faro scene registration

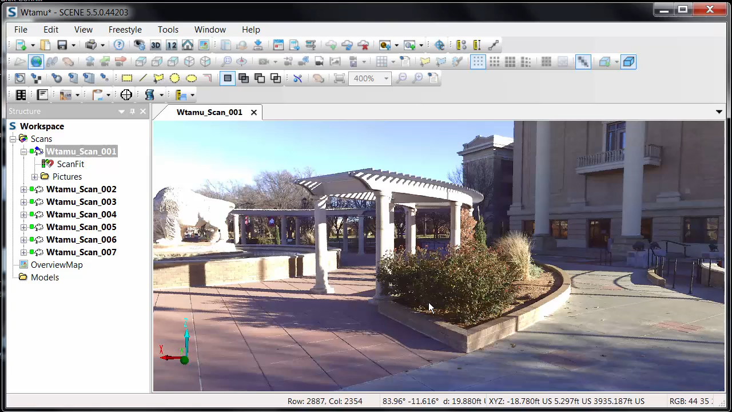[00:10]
up the scanner telling it to scan and then bringing it into scene software I want to look at registration because there are a few ways we can do this one is I can take all of these scans
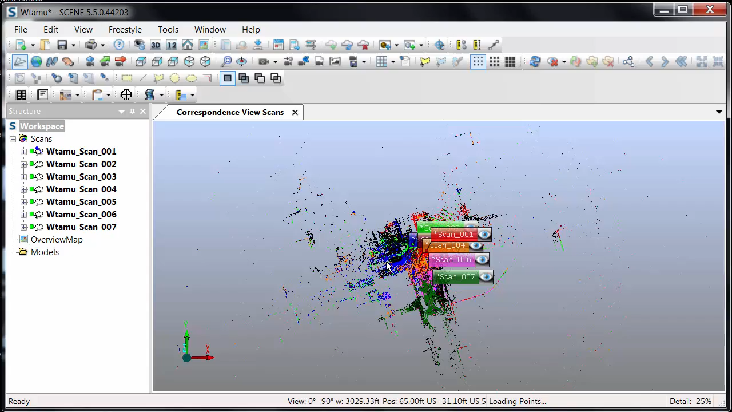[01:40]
view I'll see all of the individual scans shown and each
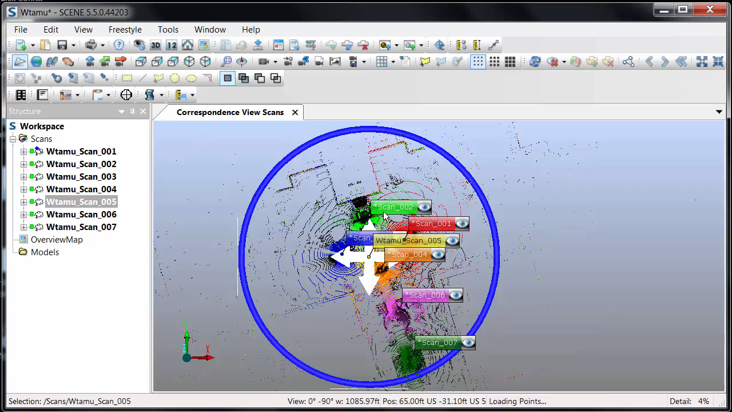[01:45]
one is represented with a different color I can highlight any of these scans and using the graphic that's given I can rotate these by moving the blue circle around or I can click on the
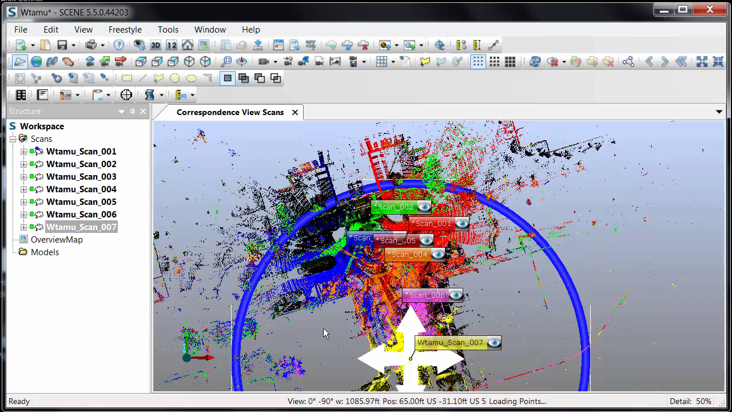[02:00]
crosshair here to move these into location I can of course zoom
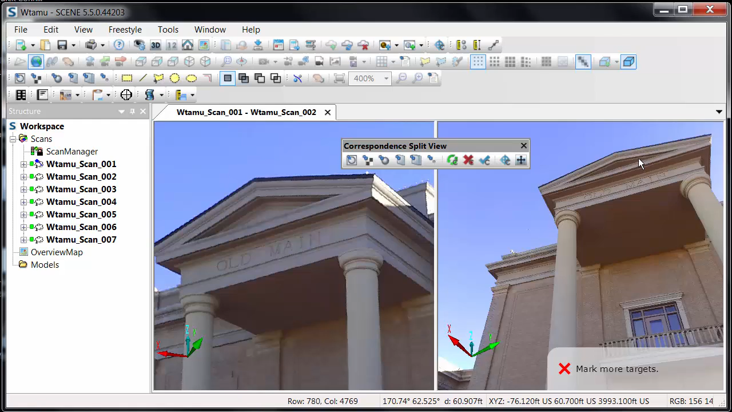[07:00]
now what we're going to do with this is essentially create manual targets there's other software that I've used in the past where this would be considered a cloud to cloud matching corresponding points in the cloud together and getting them to fit together here we're making it simple by looking at the actual photograph view of the data so
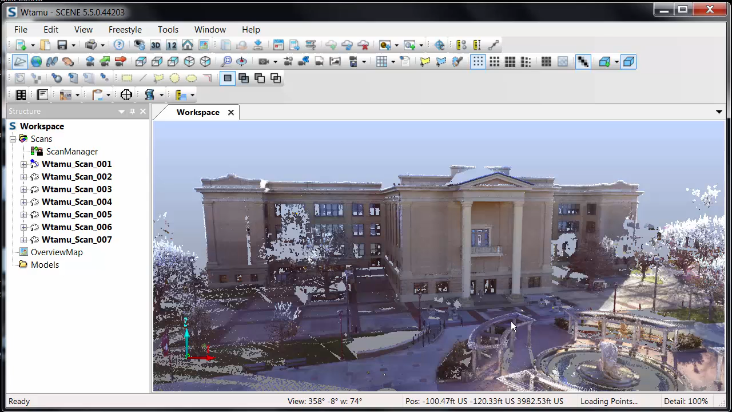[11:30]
one of the reasons for doing this is that I can now begin utilizing clipping boxes
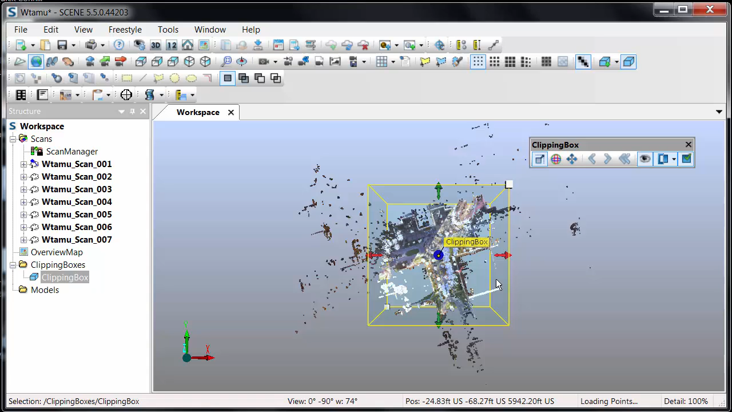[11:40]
with a clipping box on I can rotate the box